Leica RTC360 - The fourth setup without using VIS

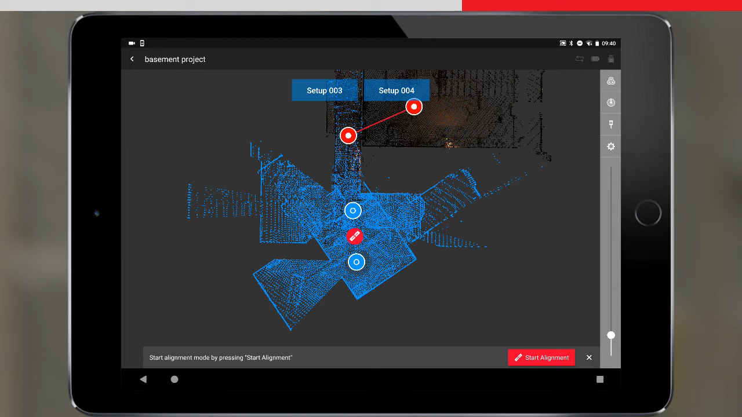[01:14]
Here we need to select two setups to link. We will link the third setup to the fourth setup, so we choose each setup and then press start alignment. Here we need to visually align the fourth setup to the third, so we tap setup 004.
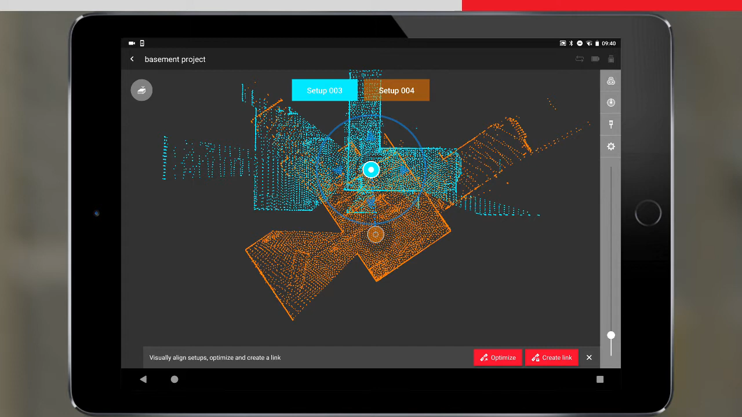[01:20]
The blue control wheel appears, allowing us to position and orientate the setup. By using a combination of zooming and panning the map, plus dragging and rotating the setup, we can visually align the setups in the top down view.
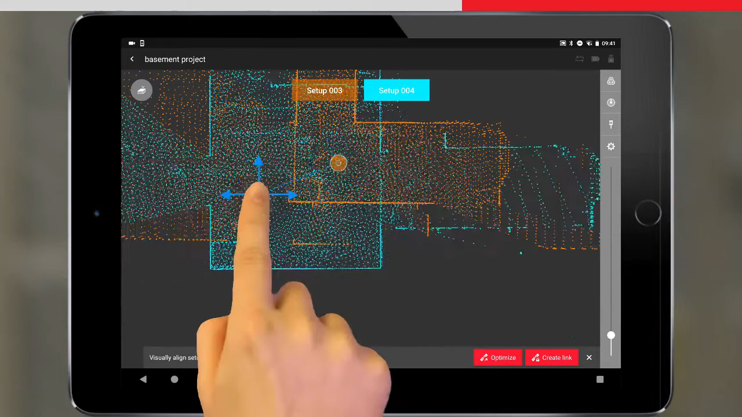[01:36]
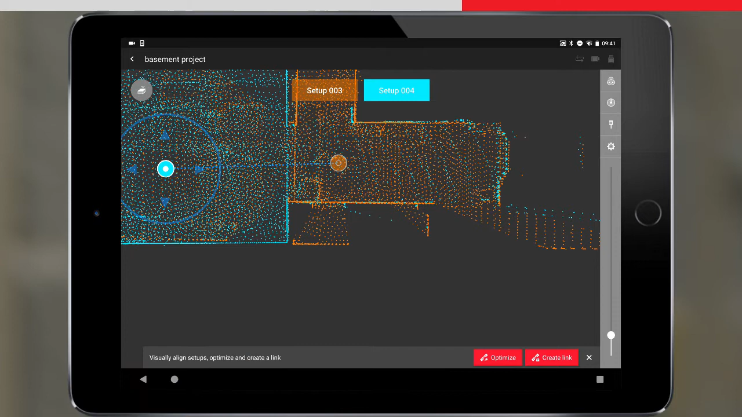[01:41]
To align the setups in height, we need to switch to the side view, by tapping on the view mode icon and then selecting the side view.
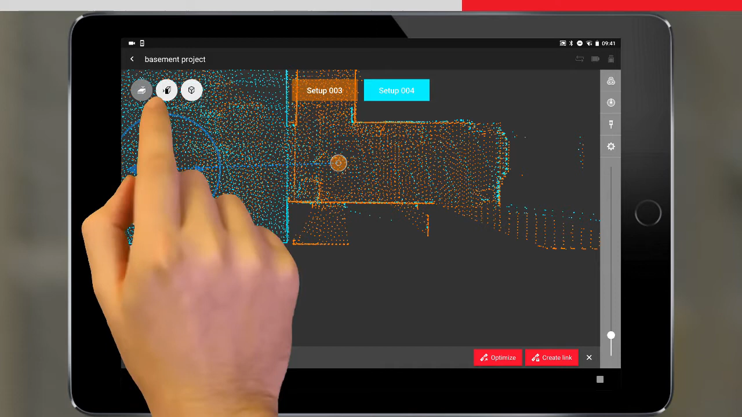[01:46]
Here we get a side on view of our setups.
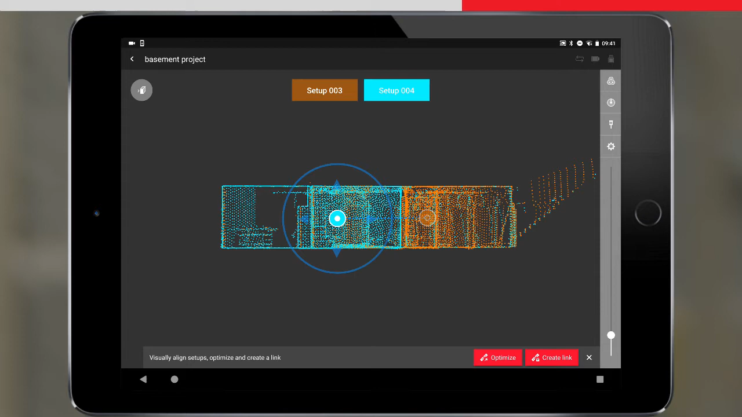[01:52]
We have the same control wheel as before, which allows us to adjust the setup in height.
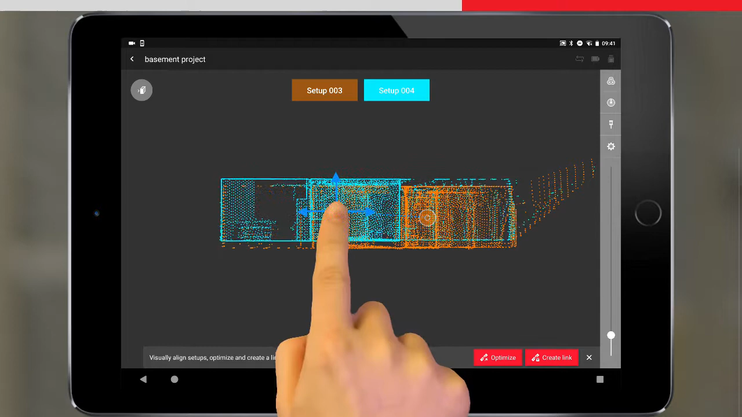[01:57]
We can switch back to the top down view, by tapping on the view mode icon again.
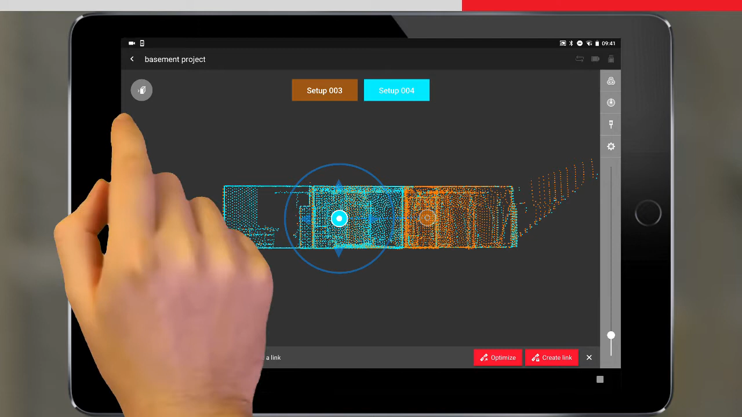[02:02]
Once we are happy with the visual alignment, we can press optimize. Field 360 performs a cloud to cloud optimization on the preview data of the two setups.
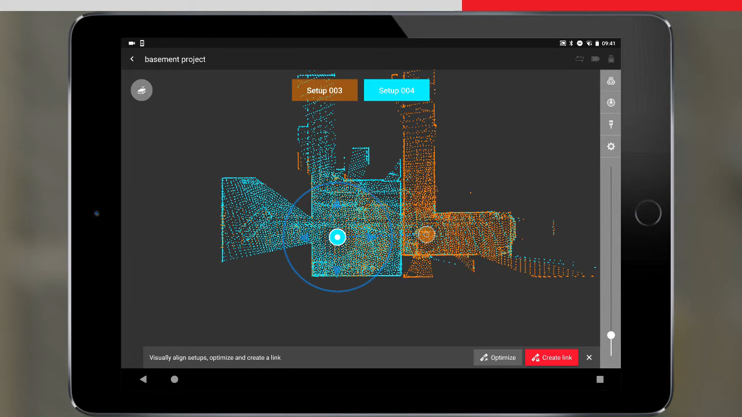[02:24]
When it is successfully iterated to a solution, the optimize button turns grey. Finally, we press create link to fix the two setups together, creating the link and creating the second bundle. Now we have two bundles, we want to link these together.
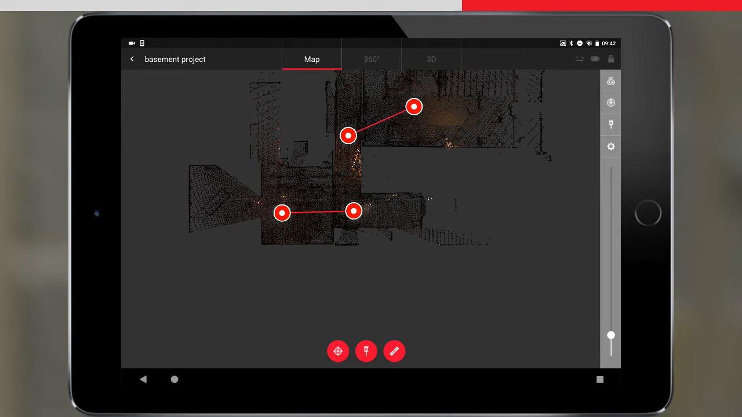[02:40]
Field 360 doesn't allow a full bundle adjustment, so we will need to link one setup in bundle 1, to one setup in bundle 2. As before, we go to link. Before selecting our setups to link, it is worth mentioning that here, you can tap an unexisting link if you wish to delete it.
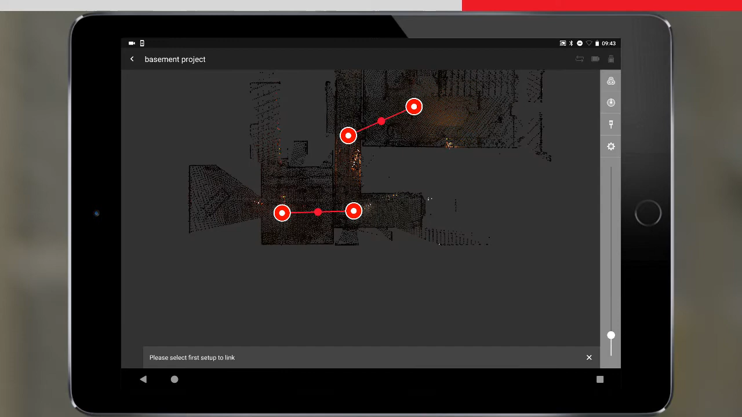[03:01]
In this case we don't, and we simply select our two setups to link, and then press start alignment. Now when we move or rotate the setup around, the other linked setups will also move around with it.
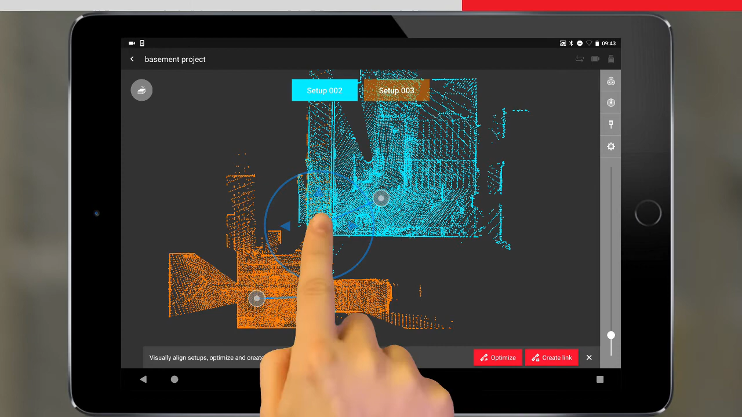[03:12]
Once it is visually aligned, we can press optimize, and once we are happy with the optimization, press create link.
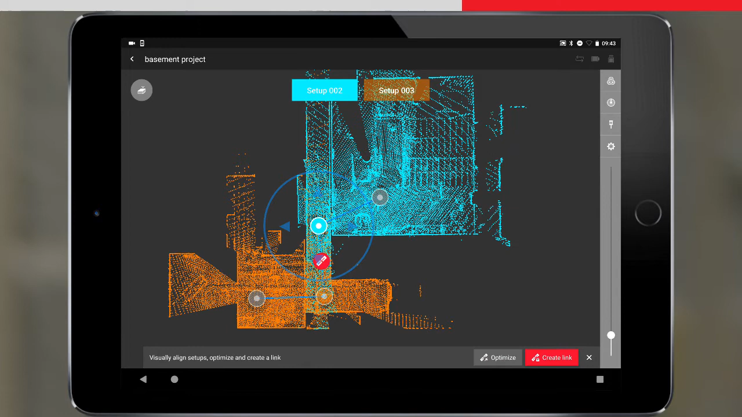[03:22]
Our entire dataset is now in one bundle, linked by setup pairs. This is as far as Field 360 will optimize the data.
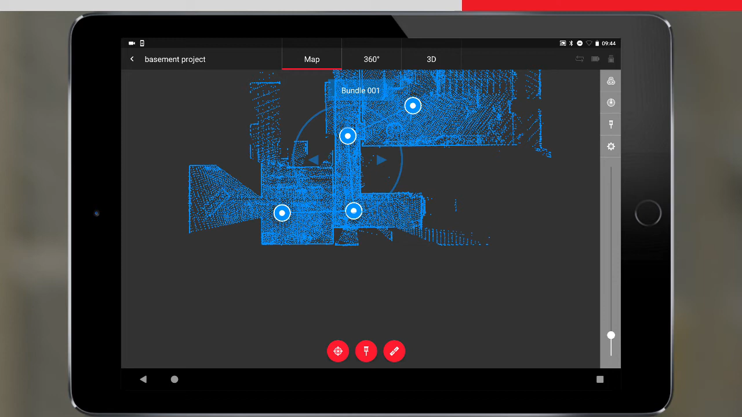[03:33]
All the alignment and optimization that we have done